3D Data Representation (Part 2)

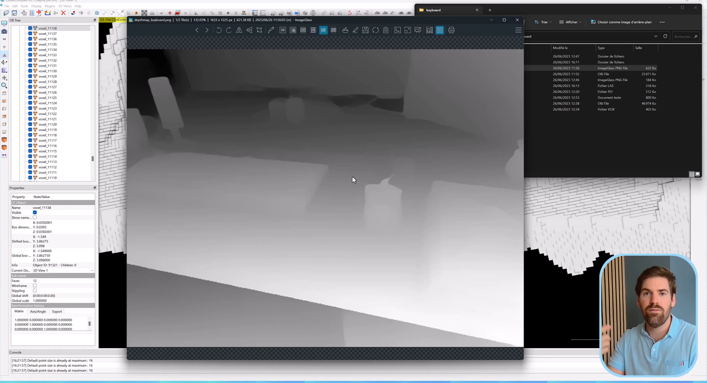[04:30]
And when there is black, it means that we have absolutely no depth information. And then depending exactly, we can take each pixel and each pixel will have this depth information. Right? So as you can see. So these are the data set, or sorry, how it looks like on the computer. And another thing is an auto image. So here you are not in a specific projection setting with a perspective camera model. You will have really, for example, this is a top down view where we have a perfect mapping between pixels and a specific pixel size that we
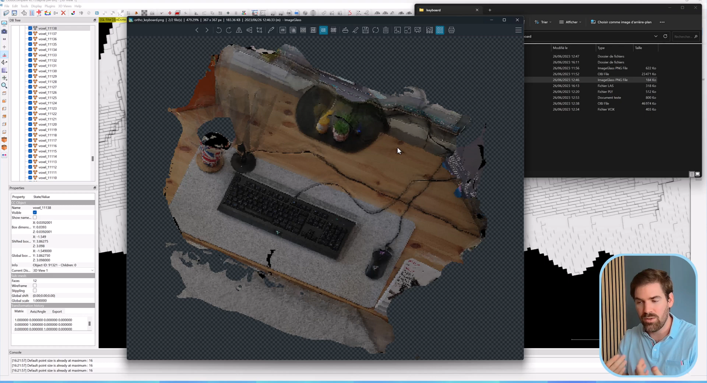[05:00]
give to each of our unit into our image. And that's what it looks like.
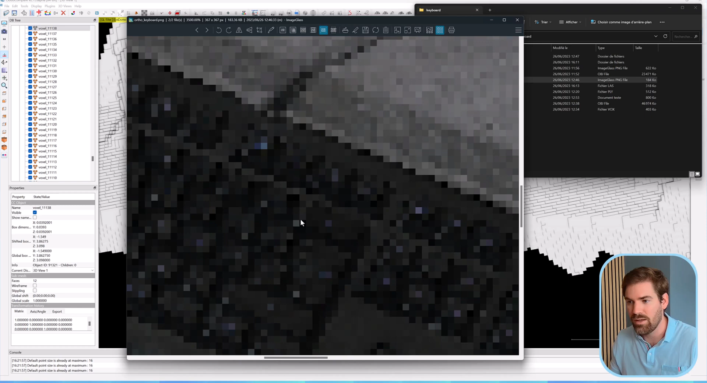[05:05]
So as you can see. Okay, here the pixel size,
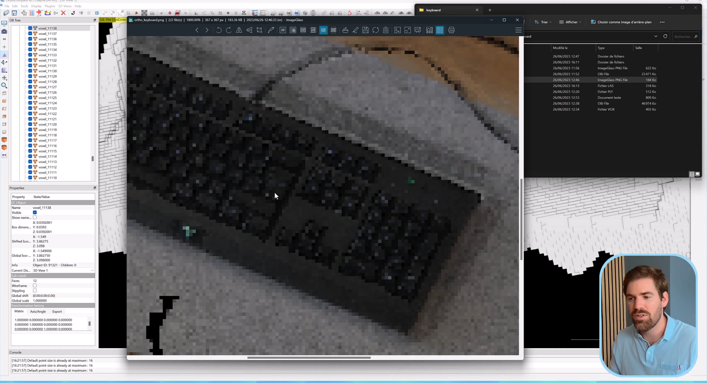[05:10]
I think I put it to 20 centimeter or maybe different, but the scene is not scaled. I didn't put any reference target. So that's what you have. This is what is at your disposal. I encourage you to play around with all of this. Another thing that I want to show you is the difference to ease out or ease in a bit quicker into really playing with that.
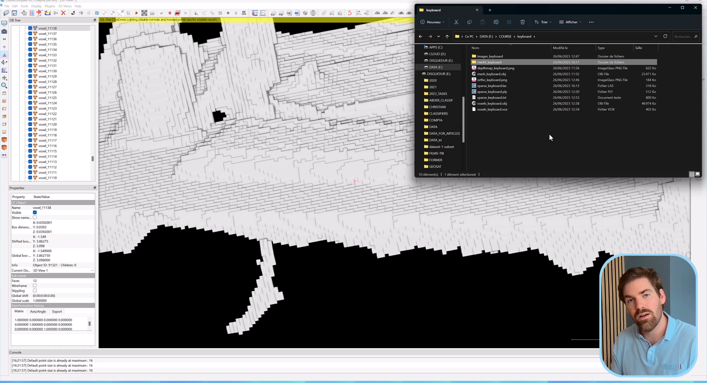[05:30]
It's the size of all the data sets. So a point cloud, how does it look like really?
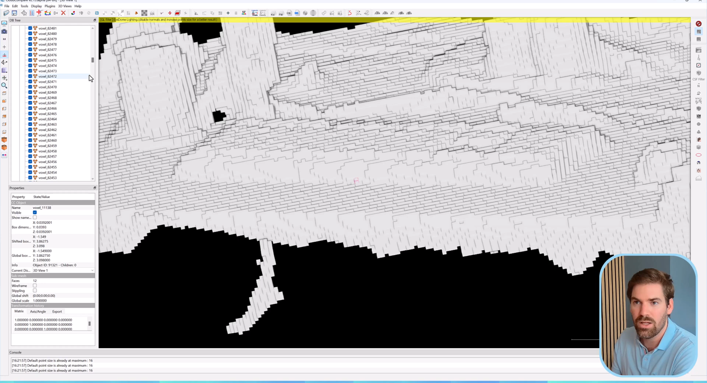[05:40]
So if I show you the point cloud that we saw, which is here, I will zoom on it.
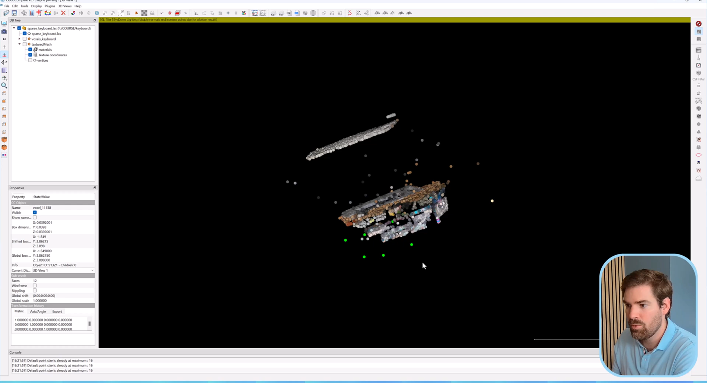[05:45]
And this is the point cloud. All right.
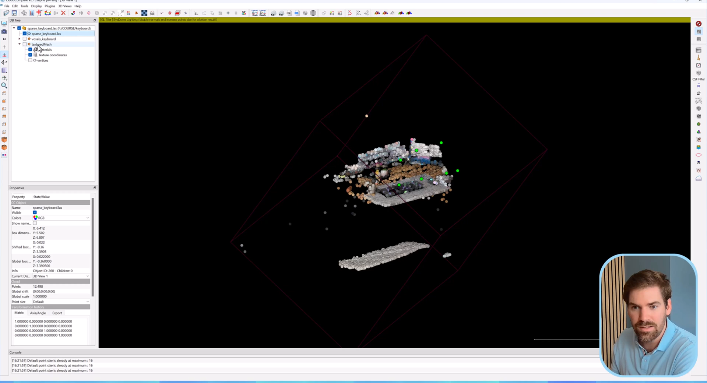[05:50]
So if I select it, you can see that I have 12,498 points. So that is a very small point cloud again. Now, if I were to check out the size of this point cloud as a pure ASCII file. So basically, if I open that with my text editor, this is how it looks like. I have X, Y, Z, RGB and some features Okay.
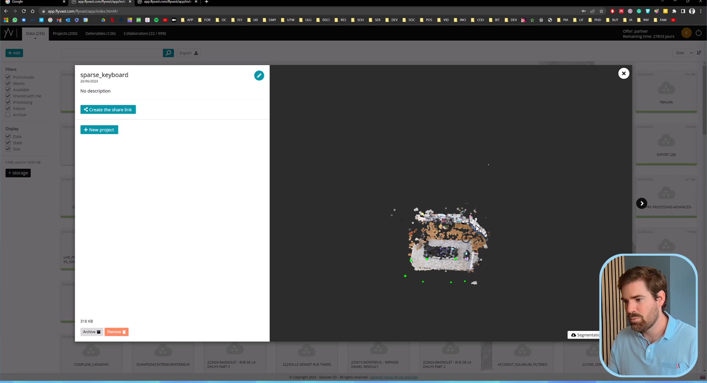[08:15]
Then here you have the voxel keyboard, but there is no lighting attached to it.
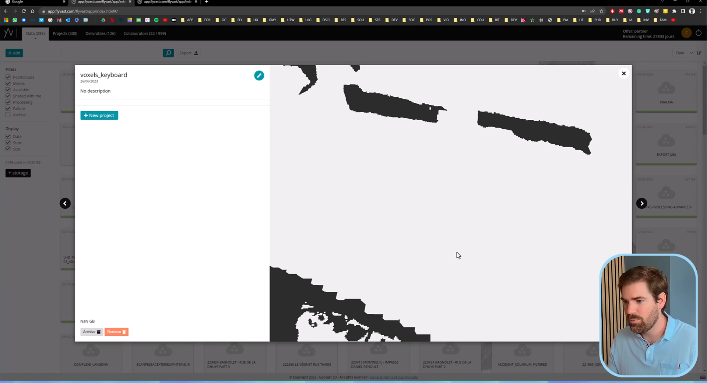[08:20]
So that's how it looks. And that's the mesh without any lighting.
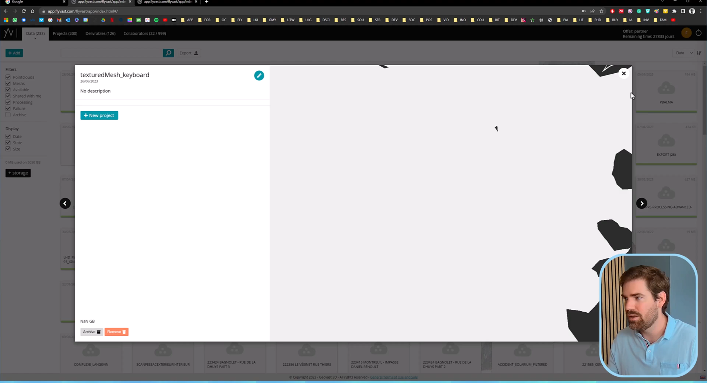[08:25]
Right. But as far as point cloud goes, the point cloud of a kitchen,
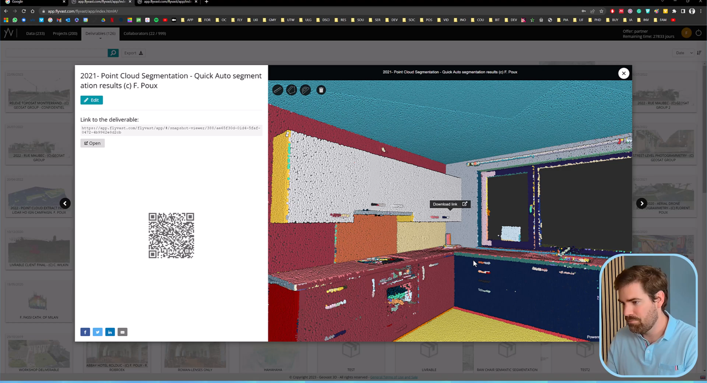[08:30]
indoor kitchen, that you can have play around with.
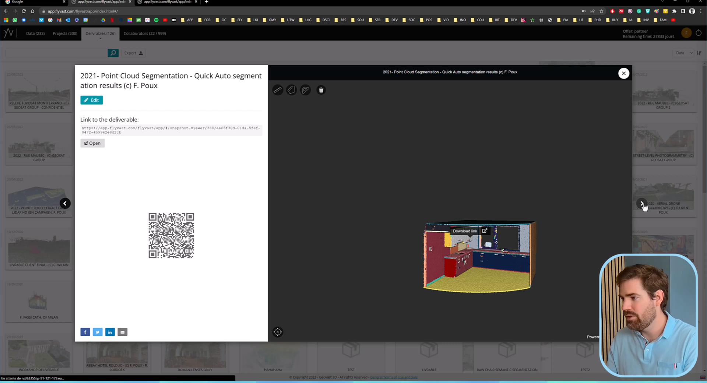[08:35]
This is what? This is an indoor dataset.
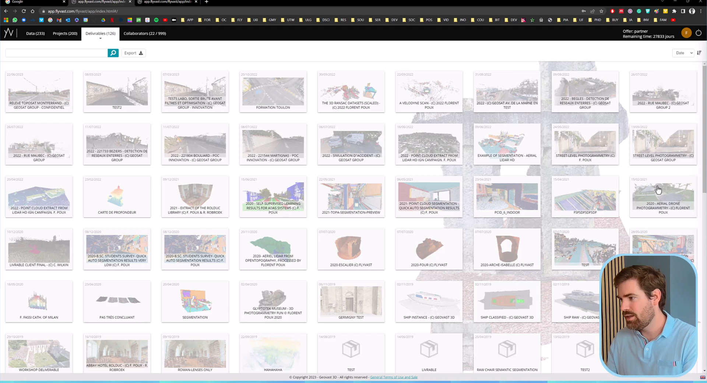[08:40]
This is aerial, a drone. So that is also what you get flying a drone.
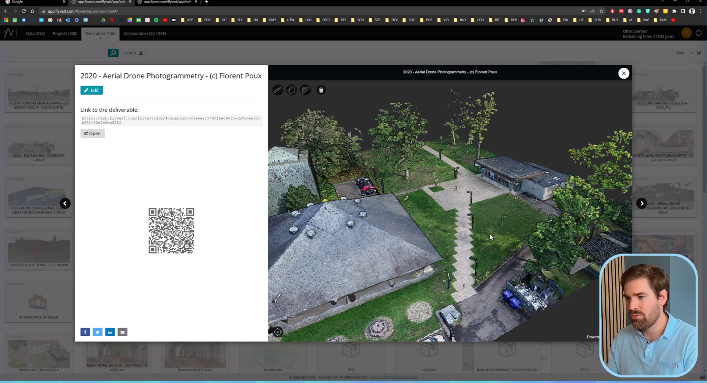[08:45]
So with photogrammetry. And then you can use that for your experiments. Yeah, this is also an indoor dataset.
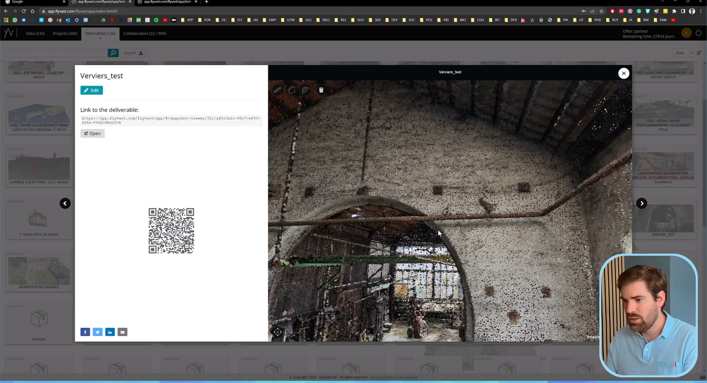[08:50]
This is streaming. So this is on French servers. Basically, you need some time for all the points to load.
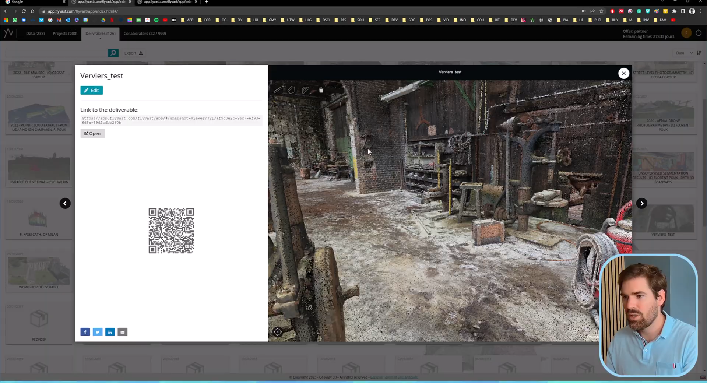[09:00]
But as you can see that they're in this point cloud, they're much bigger than what we saw just before.
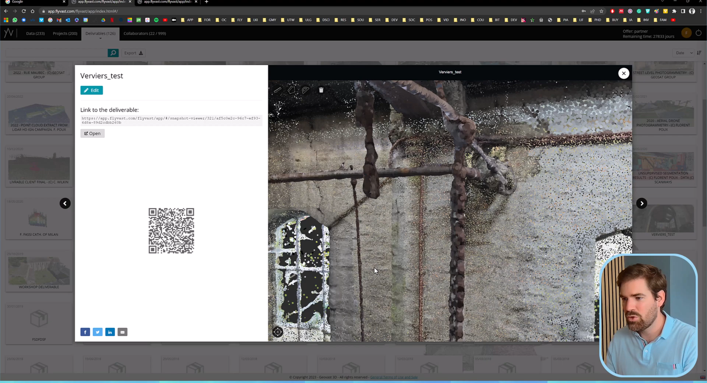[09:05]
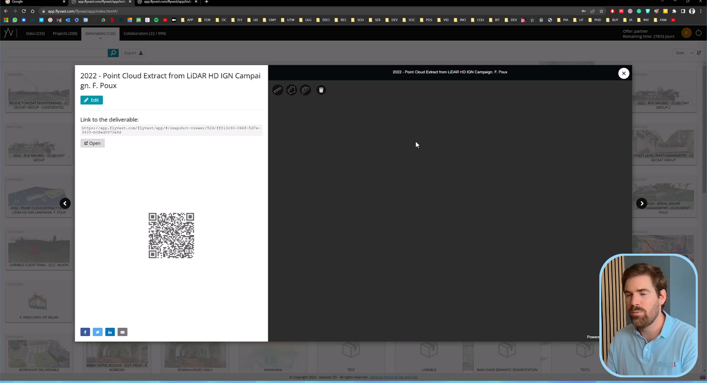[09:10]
And if you want to see a country scale, so for example, this is an extract from the aerial LIDA campaign.
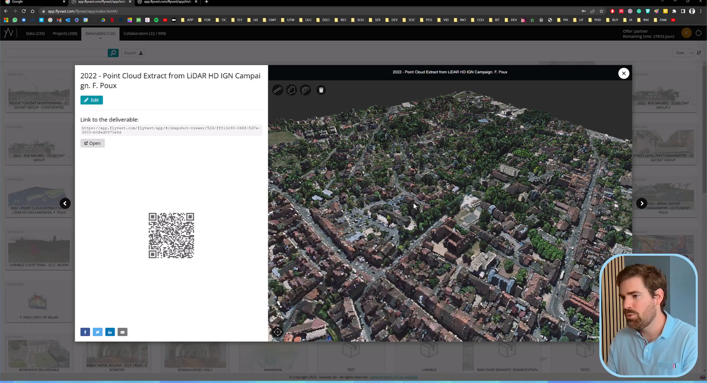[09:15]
That's just one tile, but you have the full French country as point cloud. So there's a pretty big point, right? Right. Right.